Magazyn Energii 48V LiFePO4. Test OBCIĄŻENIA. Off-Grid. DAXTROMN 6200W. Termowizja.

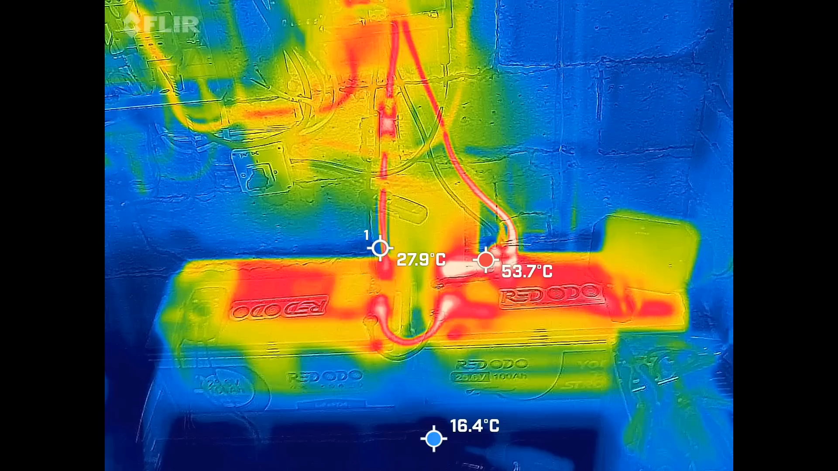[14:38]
nagrywałem tylko na falowniku spadło poniżej 48 kWh zaczął mnie to denerwować
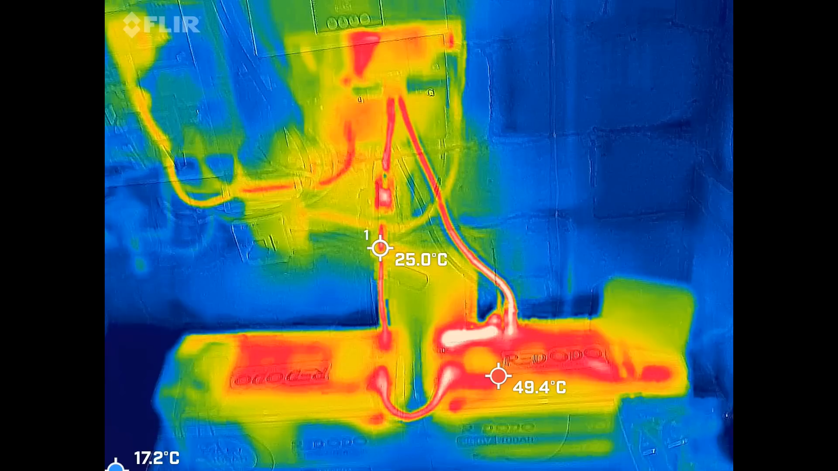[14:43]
także teraz obciążenie jego jest tylko 620W ale to nie zmieni na razie niczego bo tutaj nic
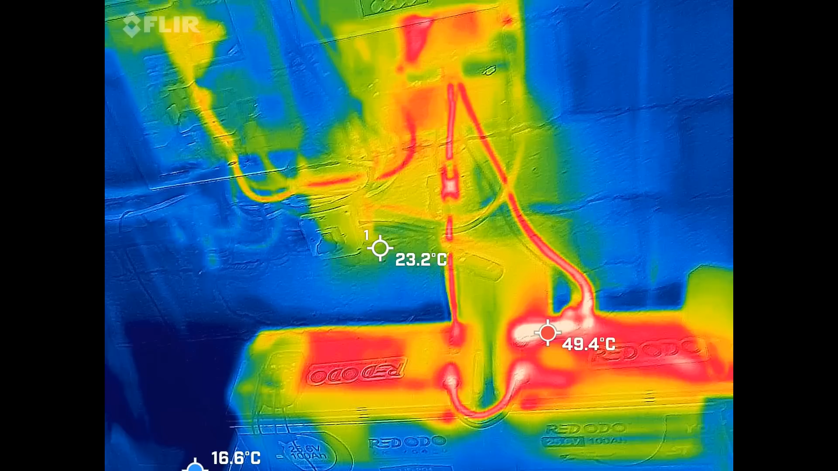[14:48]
momentalnie nie ostygnie także lecimy
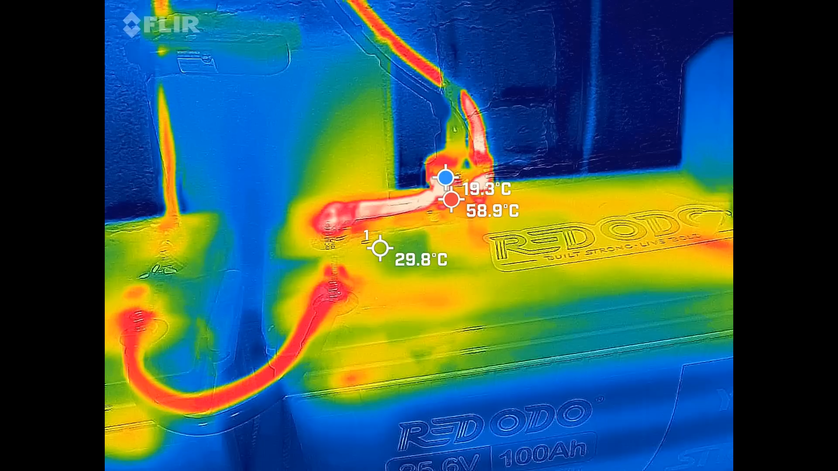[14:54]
pamiętajcie prąd tutaj płynie nam od minusa do plusa że tak można powiedzieć i cały czas przez ten czas obciążenia o jednak
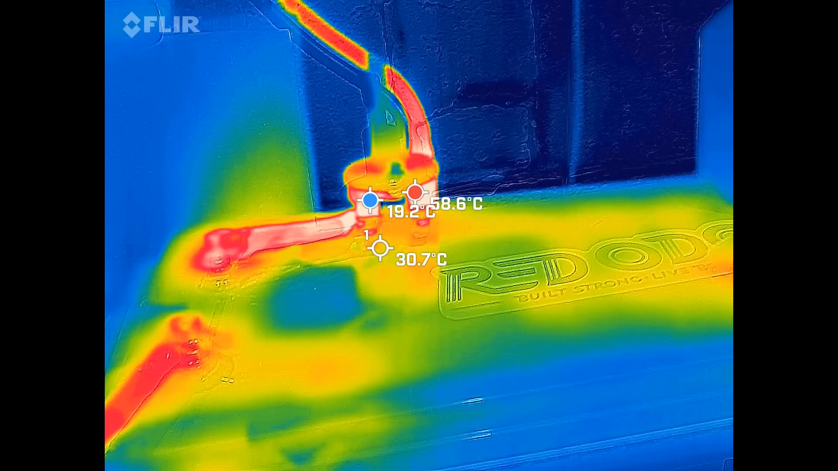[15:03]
On screen: spot 30.7°C, max 58.6°C, min 19.2°C
spada 60 stopni tutaj było gdzie pokazuje teraz 59-58 także przez godzinę
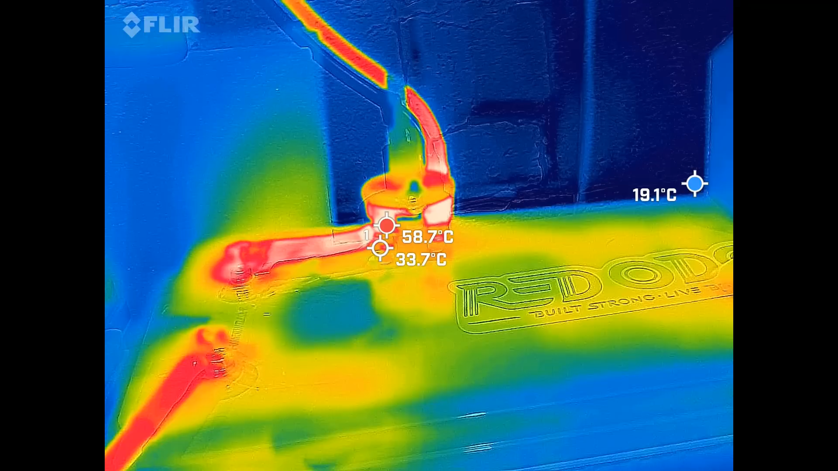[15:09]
czasu obciążenia tymi 83 amperami tu temperatura właśnie taka się trzyma około 60 stopni bo tu są
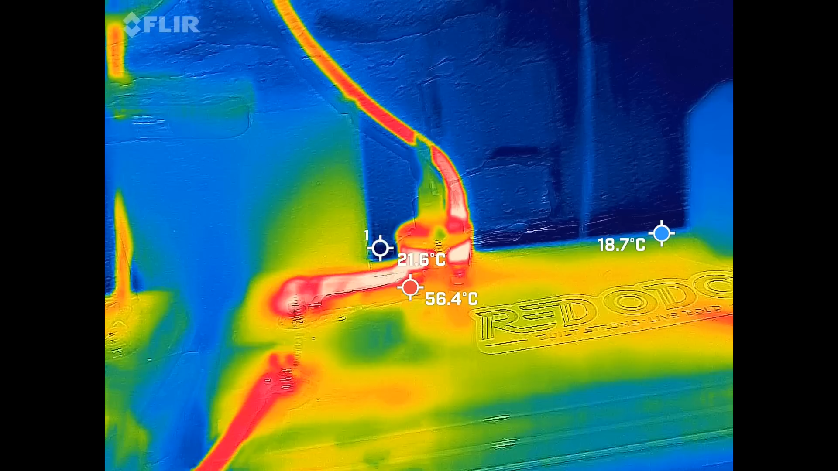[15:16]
połączenie śrubowe tutaj jest hebel no i sorry no tak to jest nic nie zrobi
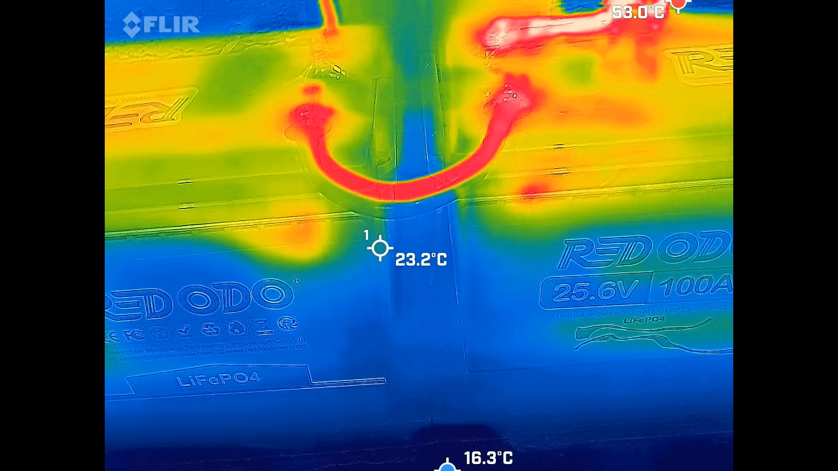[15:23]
On screen: spot 23.2°C, min 16.3°C
przewód mostek słuchajcie mostek nie ma wysokiej 36 stopni zobaczcie moja dłoń praktycznie
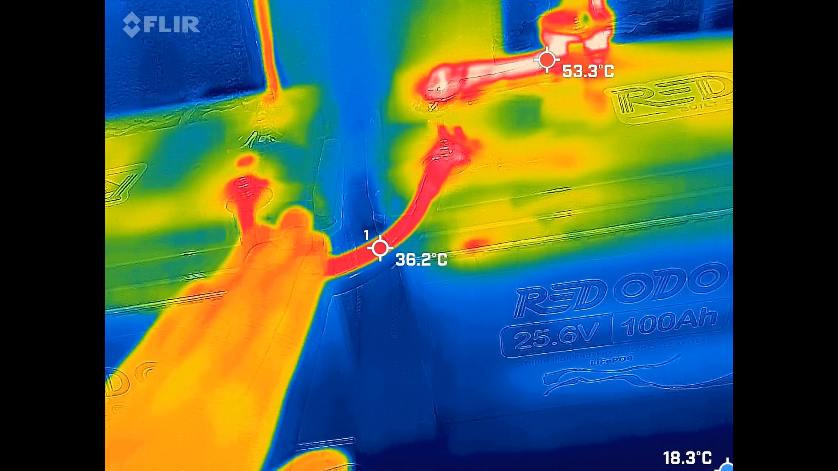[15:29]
On screen: spot 36.2°C, max 53.3°C
czuję to ciepło na mostku tu jest przewód 35 akurat na mostku jest
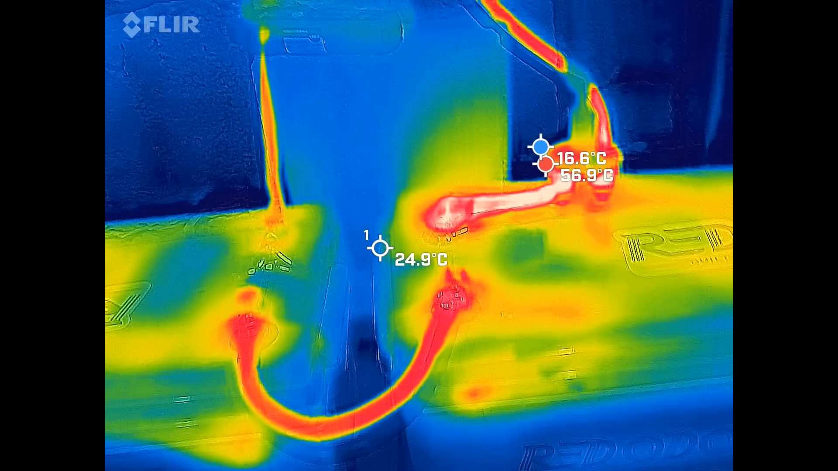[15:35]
On screen: spot 24.9°C
strona plusowa i to co nas też interesuje mnie interesowało bardzo to temperatura
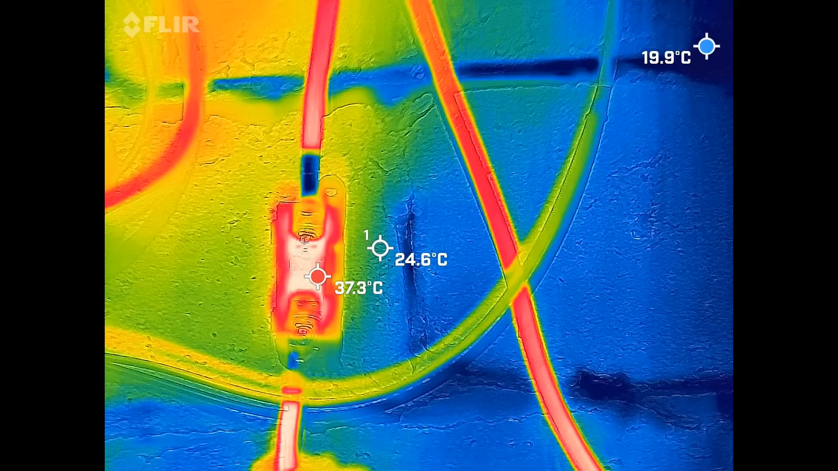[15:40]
bezpiecznika i bezpiecznik tak się do 40 stopni trzymał mówię teraz obciążenie spadło bo strasznie mi piszczał ale mogę mu
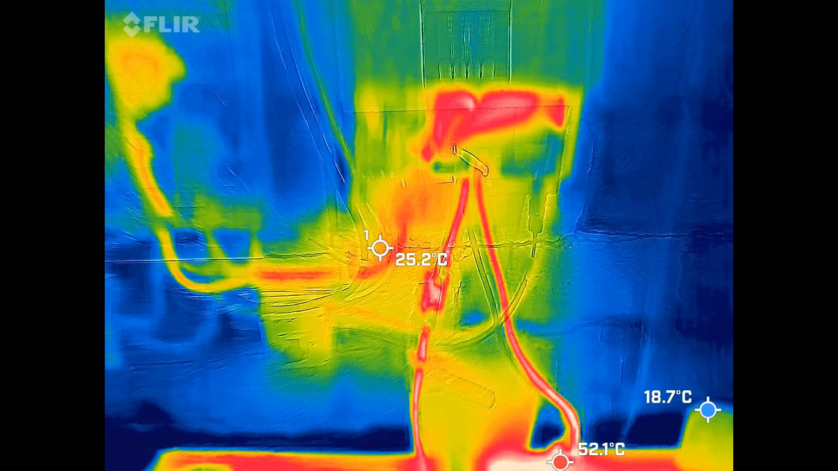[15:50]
On screen: spot 25.2°C, max 52.1°C, min 18.7°C
dojechać z powrotem z obciążeniem na samą farelkę o właśnie zrobię tak że zapnę mu tylko samą farelkę